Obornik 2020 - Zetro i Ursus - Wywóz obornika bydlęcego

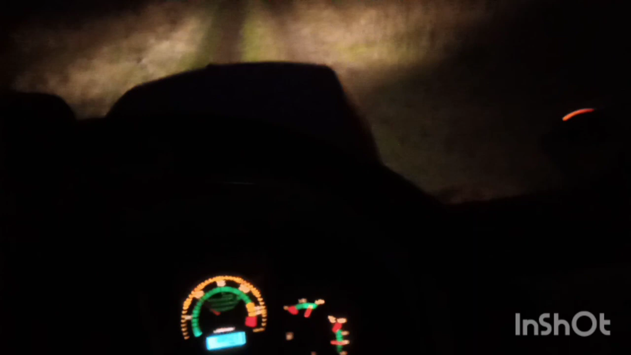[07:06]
Tam na tym kawałku, gdzie były różne urywki składzenia i rozważenia.
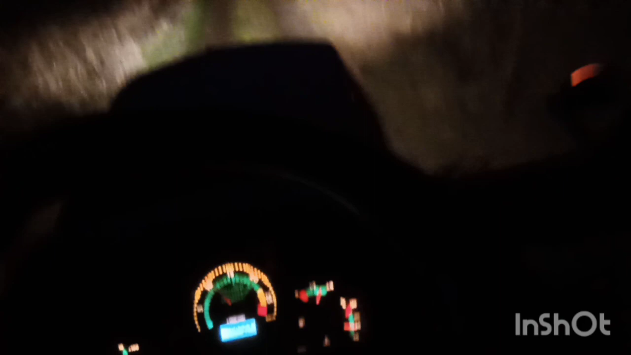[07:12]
Ostatnio nagrany po ciemku. Prowadzimy do wieczora, już jest wieczór.